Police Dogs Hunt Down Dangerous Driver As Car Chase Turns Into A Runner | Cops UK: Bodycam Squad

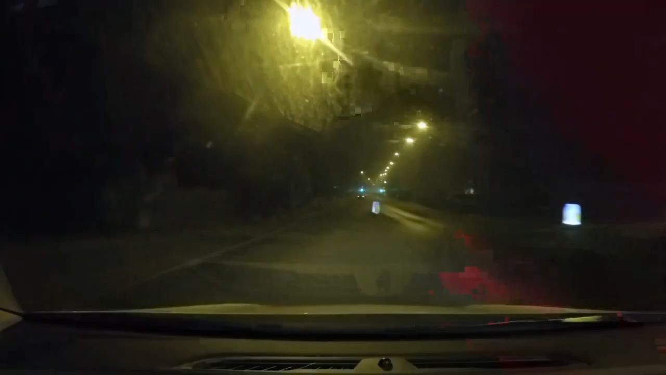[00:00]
2 a.m. and all was quiet on the Brockstow front. A car up ahead catches Keith's attention when it nearly clips a parked car's wing mirror. Thought I was going to hit that there. Keith plays catch up to take a closer look.
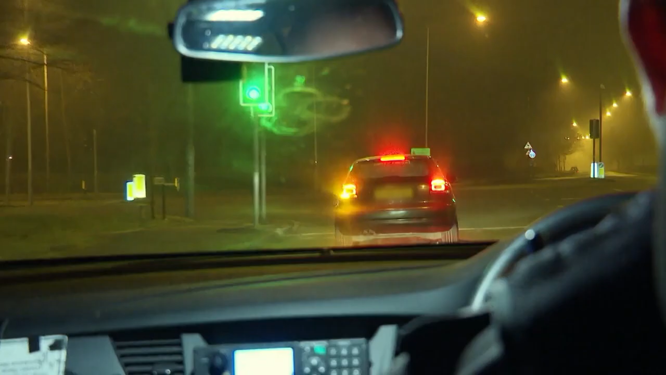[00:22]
Got a flat tire as well.
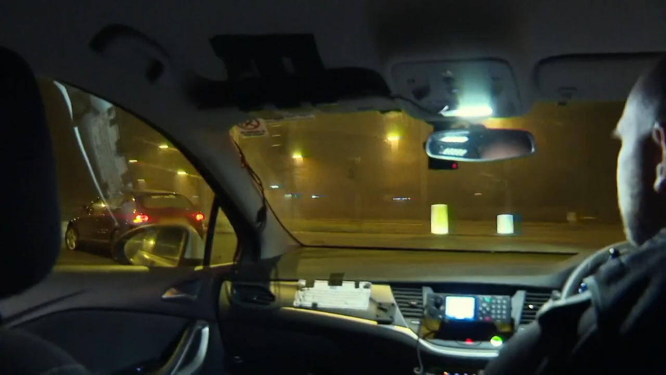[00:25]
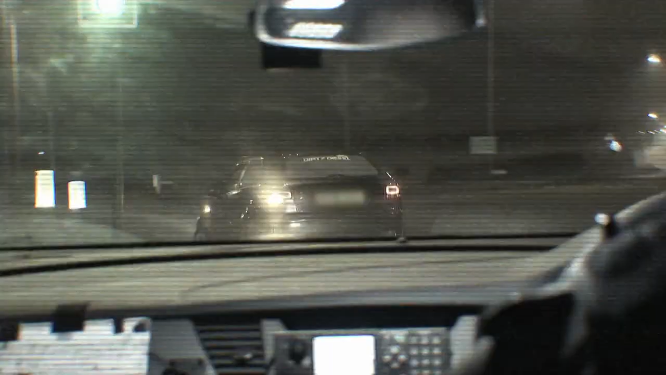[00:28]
Car was just in front of us, but I noticed that it had a very deflated tyre.
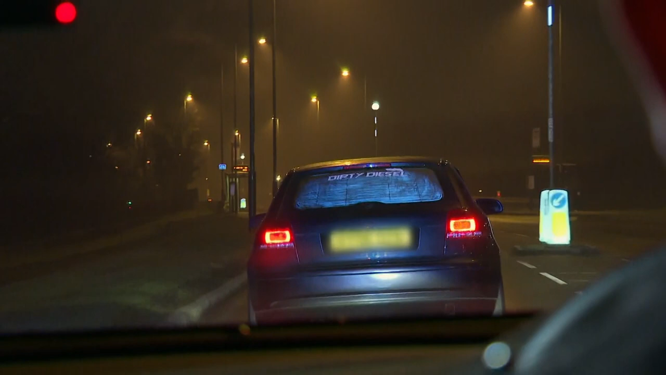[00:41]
The blue flashing lights and police siren seem to have gone unnoticed. So Keith radios the control room. At the moment, it's failing to stop at 45 mile an hour.
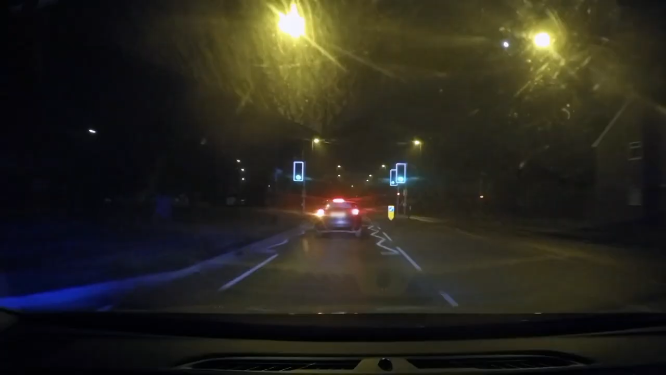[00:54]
Yeah, it's got like a flat tyre. Branching off the main road with one flat tyre, it's a rather sluggish pursuit.
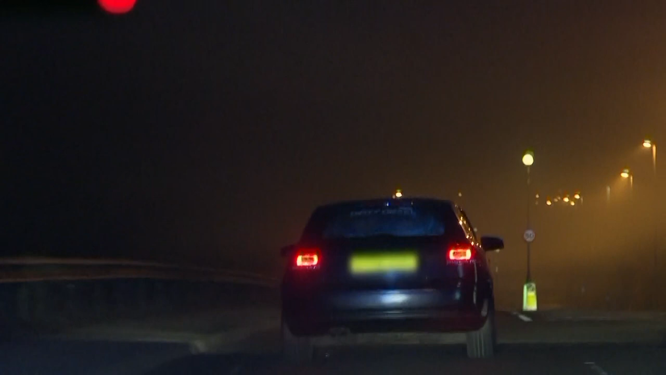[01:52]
Now the dodgy driver's burning rubber. Literally.
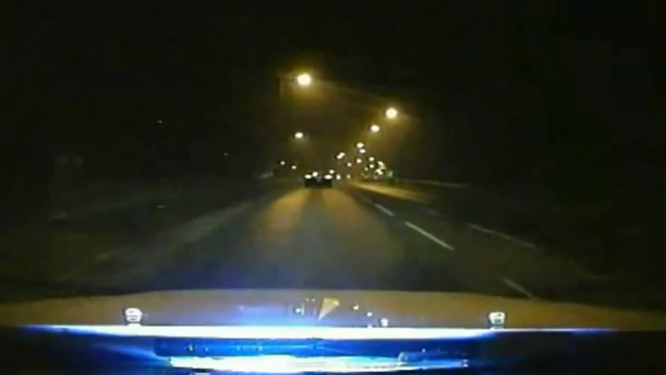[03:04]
Up ahead, cops with the Stinger are lying in wait. 416 coming towards you, if you can stand by. Yeah, we can hear him. I'm going to pull the Stinger out.
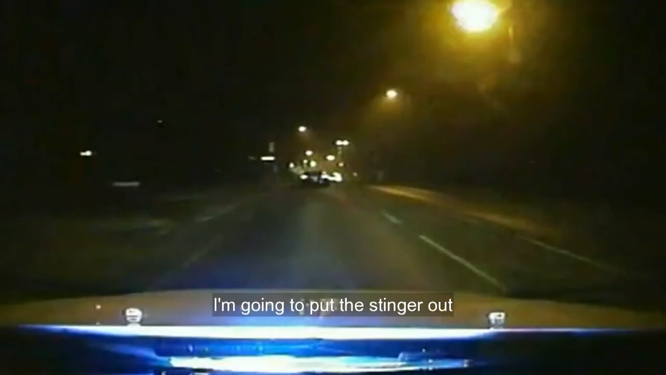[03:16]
The fleeing car drives over the Stinger, piercing another tyre.